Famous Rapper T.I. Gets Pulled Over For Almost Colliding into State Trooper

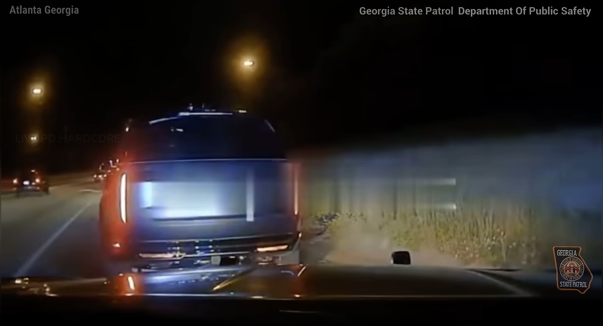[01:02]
Yeah, I'll be at the entrance ramp to 85 northbound from 75 southbound with a Range Rover.